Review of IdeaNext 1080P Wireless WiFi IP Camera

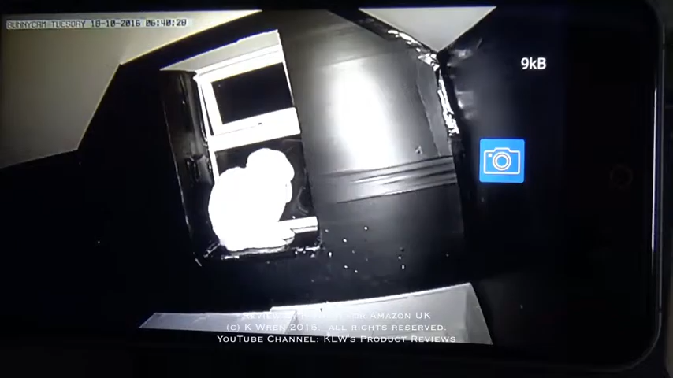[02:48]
it's now late evening I'm away in my campervan miles from home and I'm now watching my rabbit
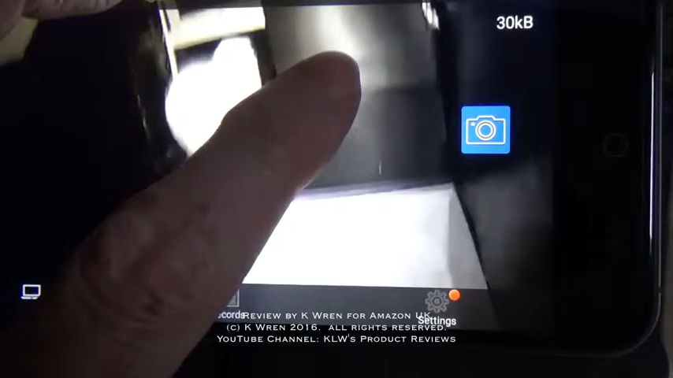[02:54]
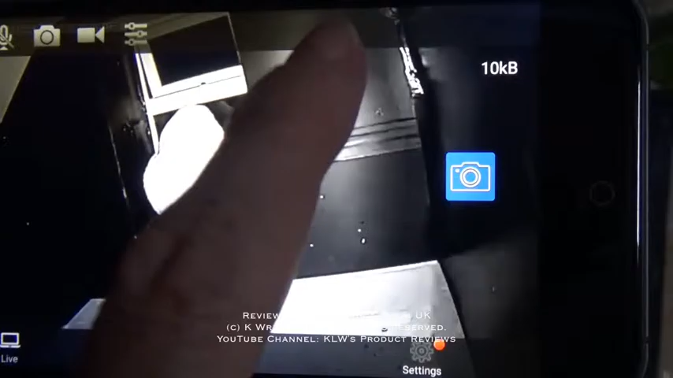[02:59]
watch via a 3g signal and hopefully you can see there that he's sitting in the
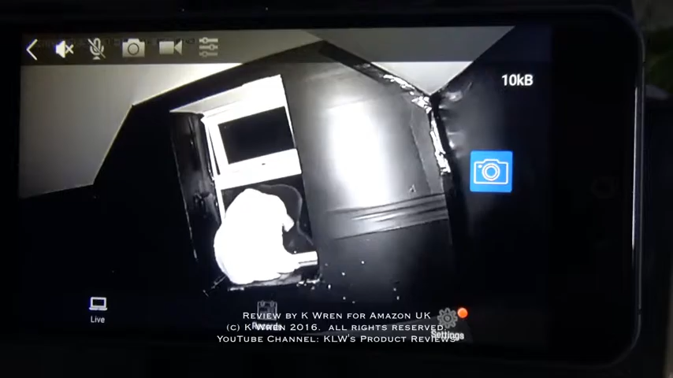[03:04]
windowsill and having a wash it's a really good camera for doing
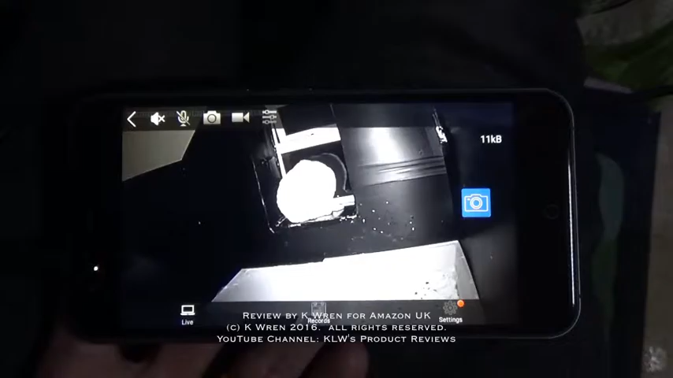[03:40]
45 miles away being watched on a 3g signal working really well